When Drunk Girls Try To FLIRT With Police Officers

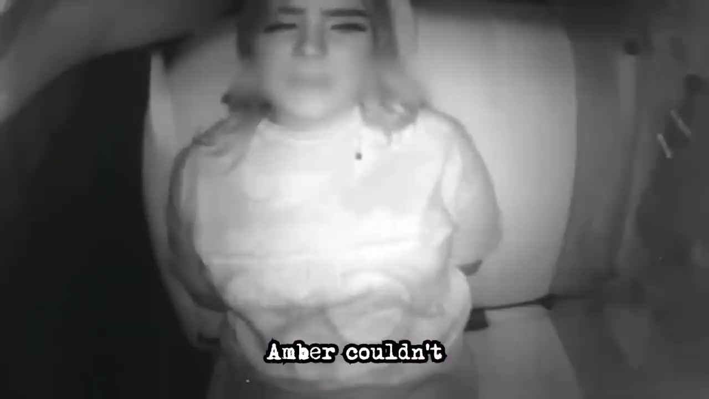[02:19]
On the way to the police station, Amber couldn't stop talking to the police officer. As it was her first arrest, she started to realize the consequences and regret kicked in.
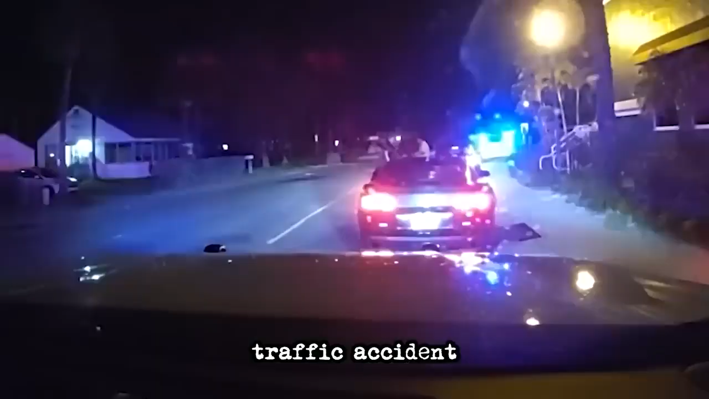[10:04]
The cops were called to a minor traffic accident where 38-year-old Amy Harrington rear-ended another vehicle. By the way she leaned on the hood of the car, it seems like flirting her way out of trouble is Amy's daily bread and butter.